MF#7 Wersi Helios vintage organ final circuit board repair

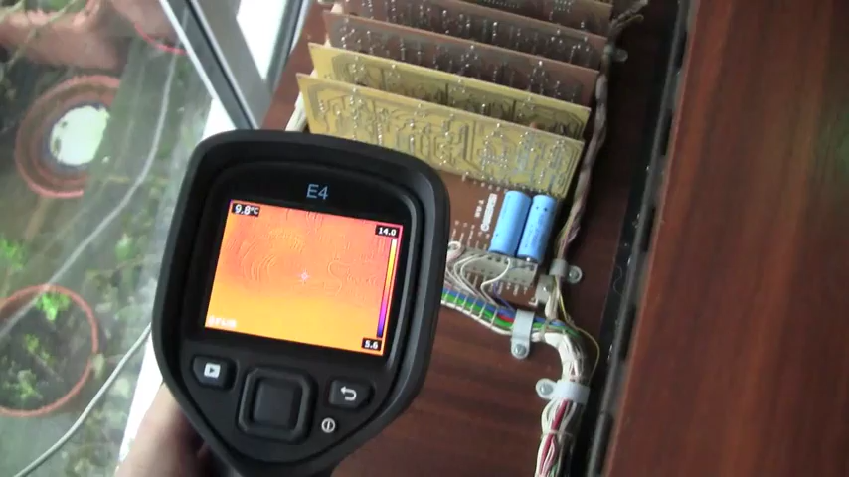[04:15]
It's one of these FLIR infrared heat cameras.
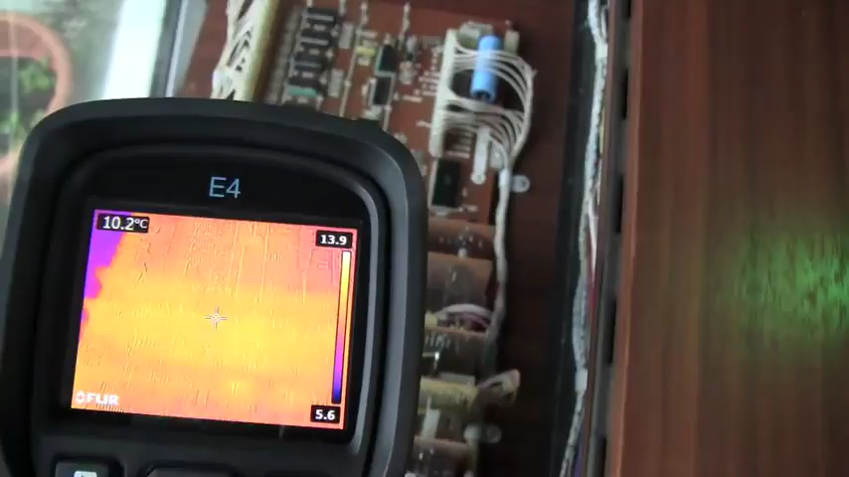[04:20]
On screen: spot 10.2°C
So what I'm going to do is, this is the little fuse.
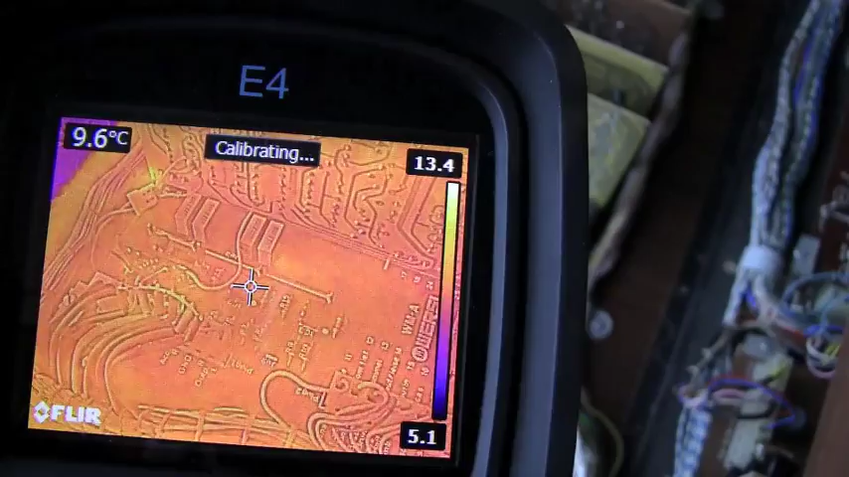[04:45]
On screen: spot 9.6°C
So. Right, here it goes. Three, two, one.
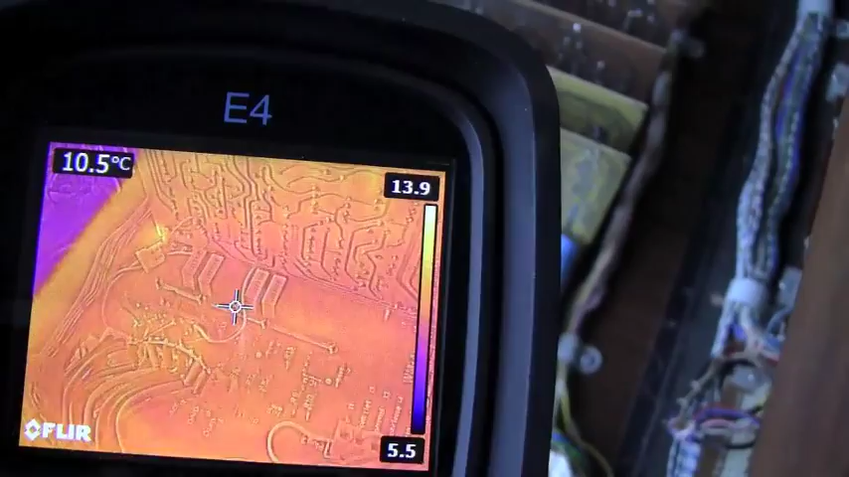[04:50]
On screen: spot 10.5°C
On. It's getting warm. But it's not smoking.
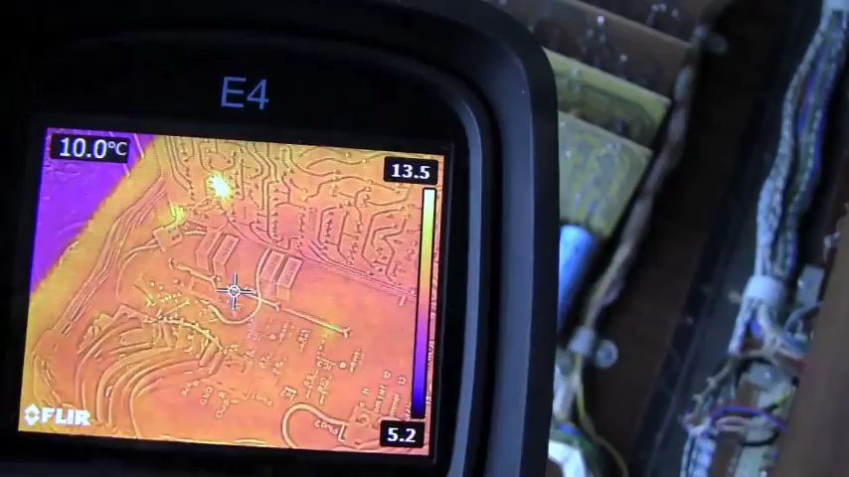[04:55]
On screen: spot 10.0°C
It's not smoking yet. Actually it is quite hot.
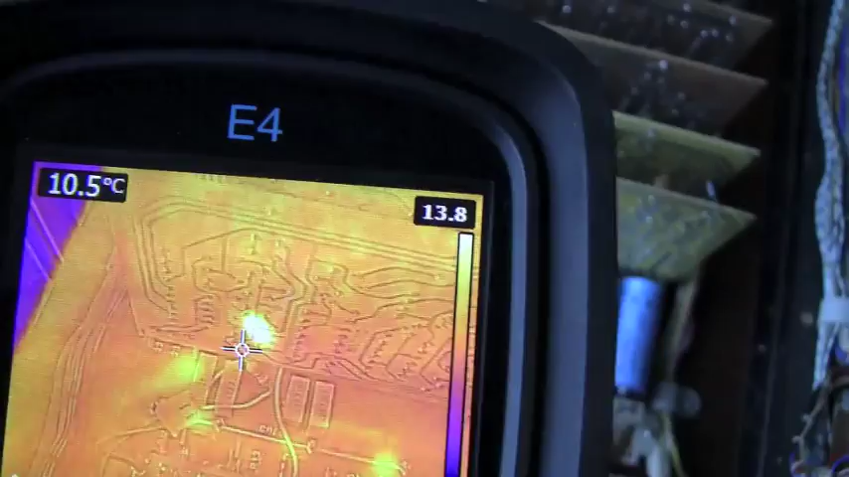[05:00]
On screen: spot 10.5°C
Not that hot.
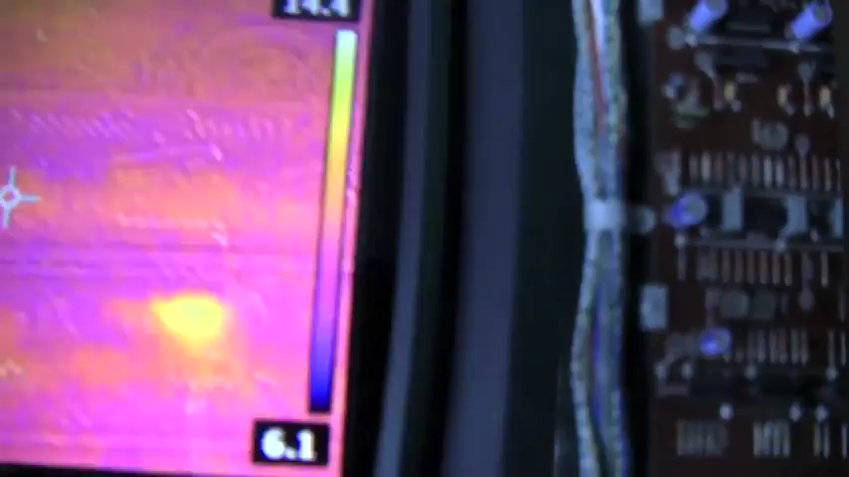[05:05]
But the board, that we've just put in there.
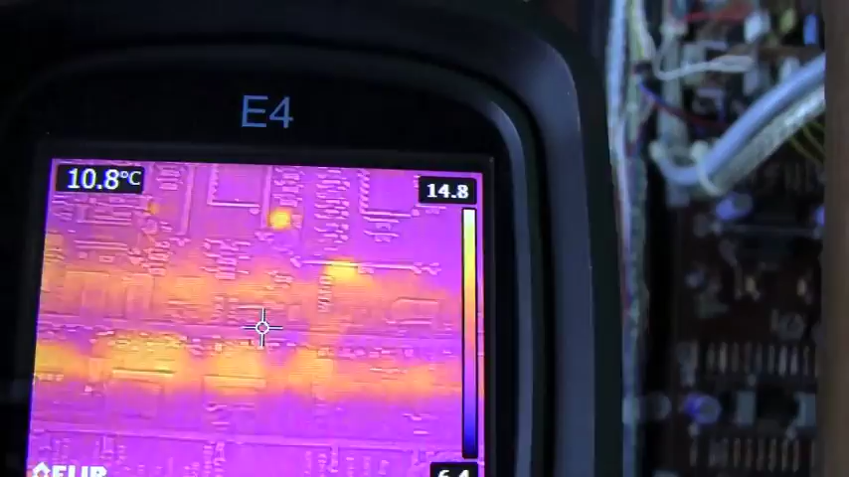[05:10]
On screen: spot 10.8°C
No, there's nothing cooking there. Everything okay. Seems to be.
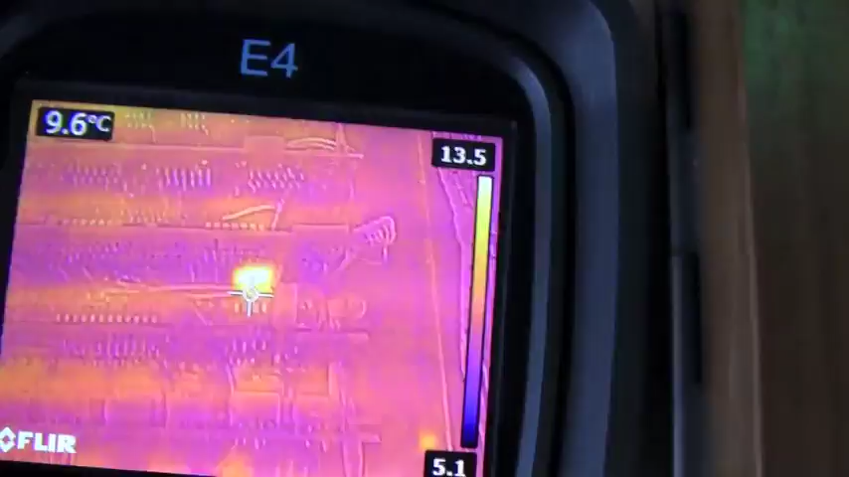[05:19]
On screen: spot 9.6°C
Oh, what's that thing?
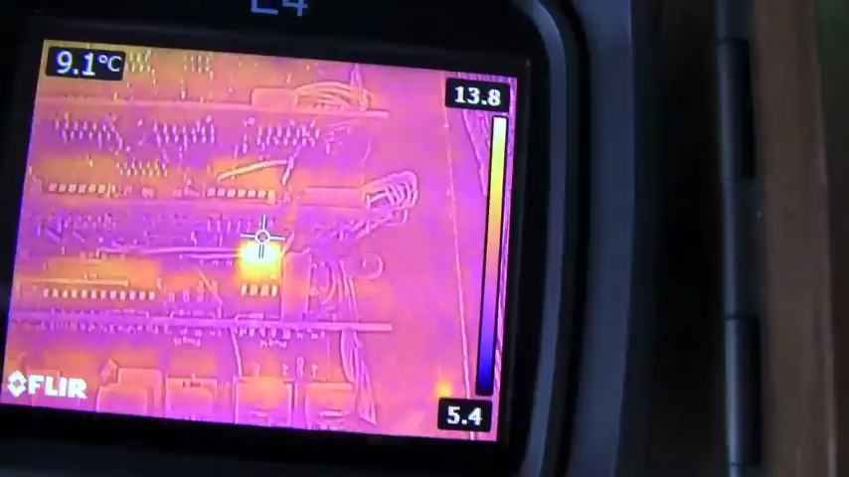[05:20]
On screen: spot 9.1°C
That looks pretty warm.
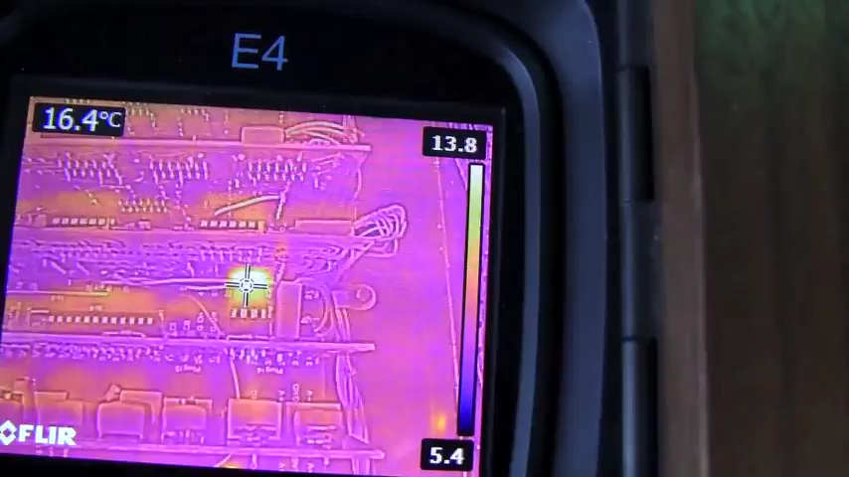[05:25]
On screen: spot 16.4°C
No, it's only 16 Celsius. It's just a capacitor on the board there.
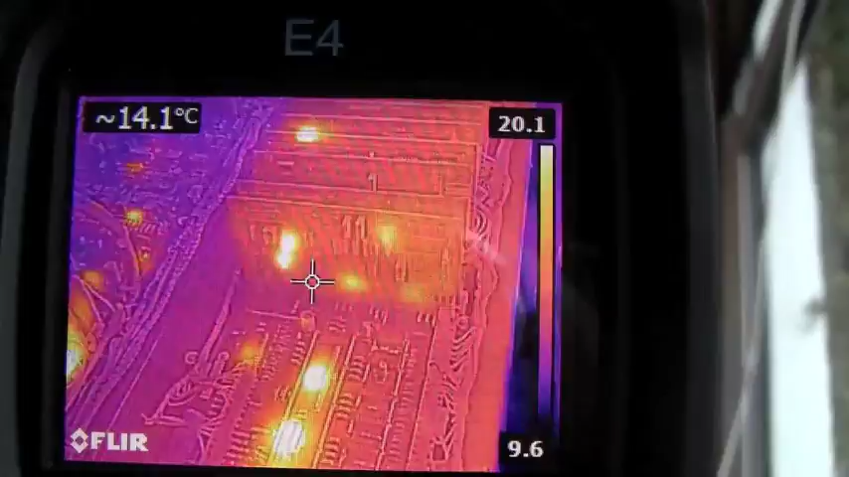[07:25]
On screen: spot 14.1°C
This is showing all the hot spots in this.
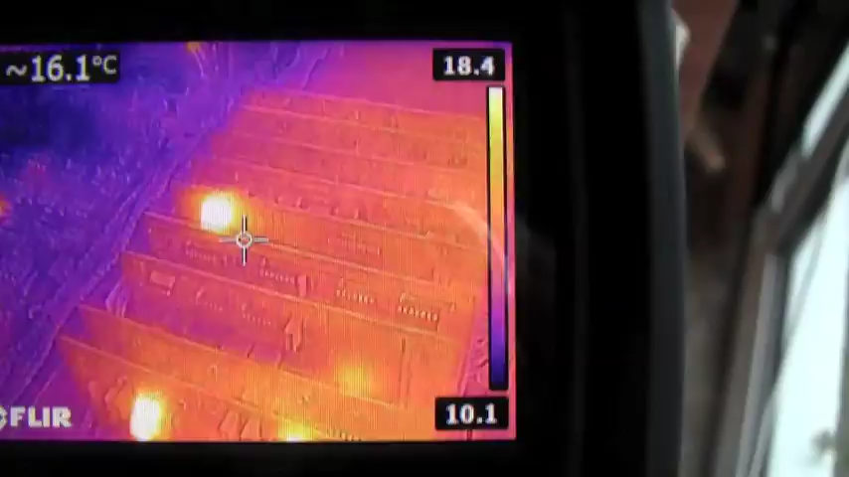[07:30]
On screen: spot 16.1°C
Let's just have a look down in that board that we've already fixed once.